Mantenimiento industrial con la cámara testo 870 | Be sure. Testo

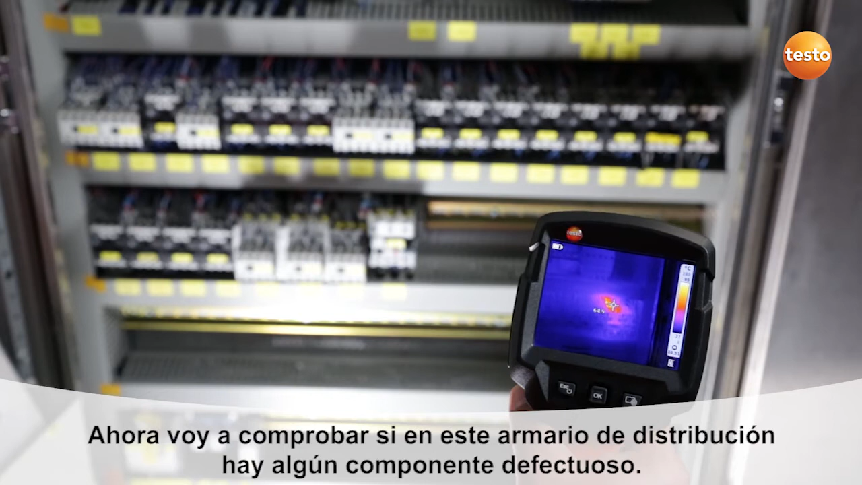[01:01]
Here you can see a very hot contactor. It has a temperature of over 80 degrees Celsius.
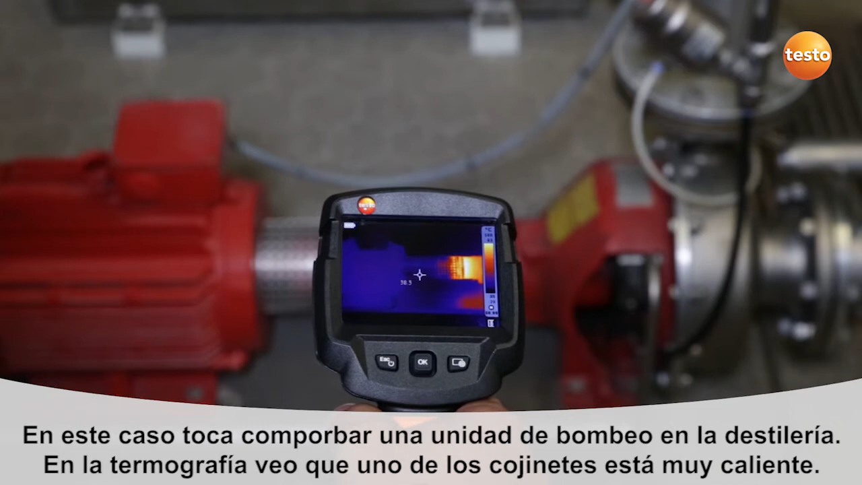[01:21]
You can see clearly that one of the bearings is running very warm. This bearing, you can see it here, needs to be replaced soon so the pump can stay in operation.